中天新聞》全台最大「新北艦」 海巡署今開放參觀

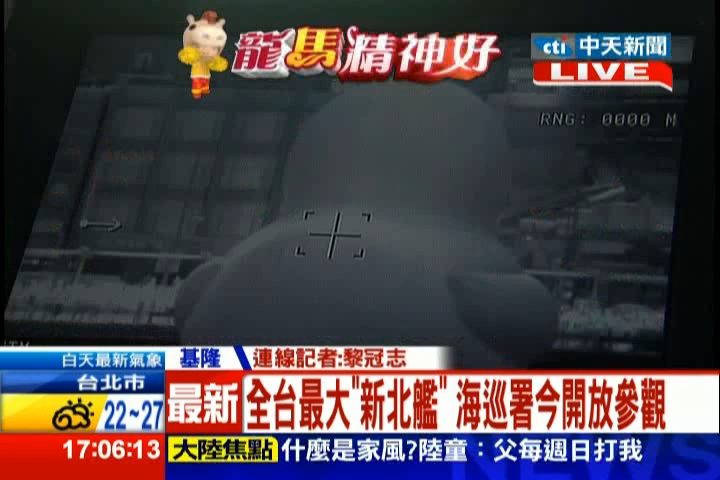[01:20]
那也是唯一一个海巡署目前拥有的这个最新的设备。